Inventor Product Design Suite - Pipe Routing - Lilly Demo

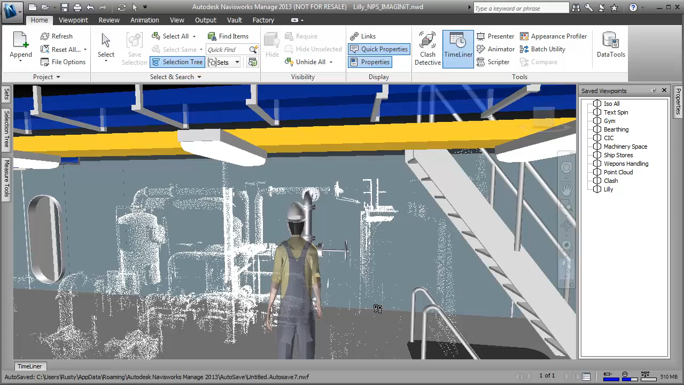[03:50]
We can certainly utilize some of these real-world laser scans in our design. So here we have a reality or a real boiler in context of our digital model.
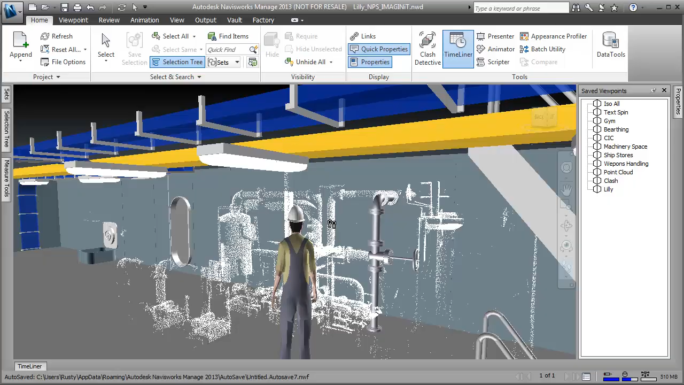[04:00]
Navisworks certainly allows us to do that. But we're going to focus on this piece of machinery up here today in our demonstration.